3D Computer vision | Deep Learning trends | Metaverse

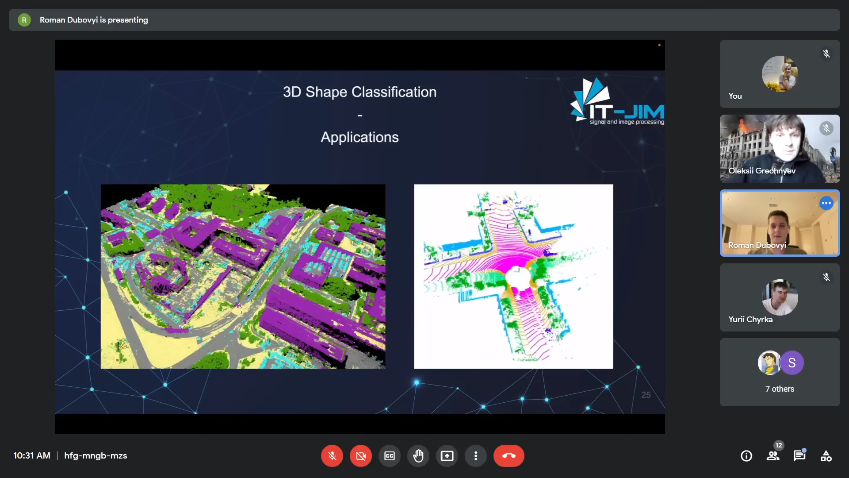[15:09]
uh understanding what's going on uh from from the car lighter car car lighter sorry